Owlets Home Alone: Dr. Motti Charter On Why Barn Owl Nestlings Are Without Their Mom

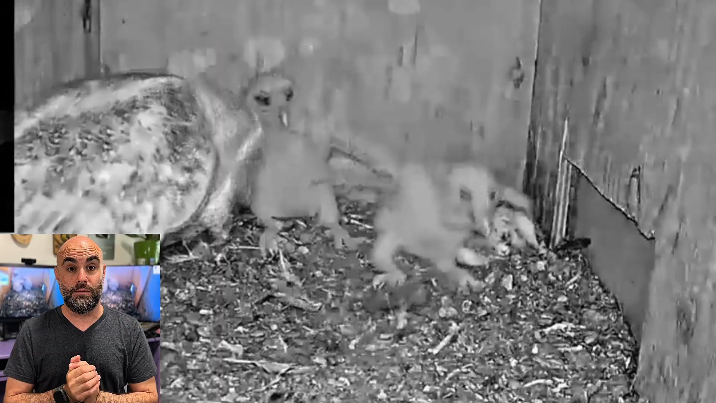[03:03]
In both cases, these intruders can kill the nestling. When it comes to fledgling, they will come and typically dominate the food. They come to the nest box in order to get fed by the adults of that box.
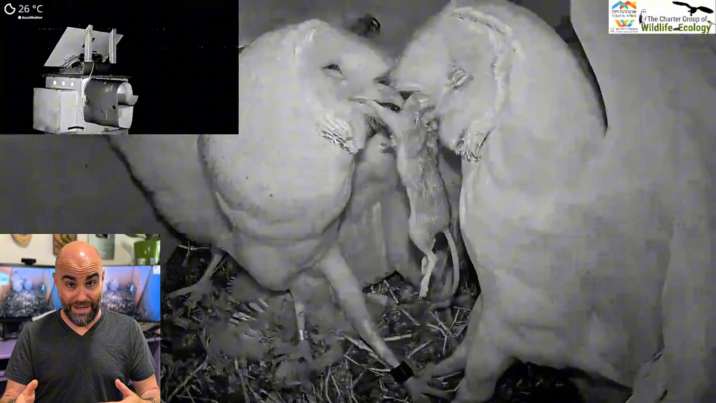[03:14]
So they'll steal the food which can cause the smaller nestlings of that box to stop.
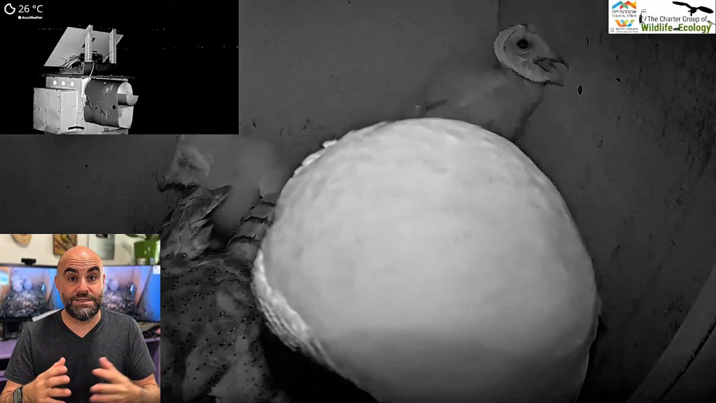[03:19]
When it comes to an intruder, an adult barn owl that wants a box, it will kill the nestlings and eat them, actually.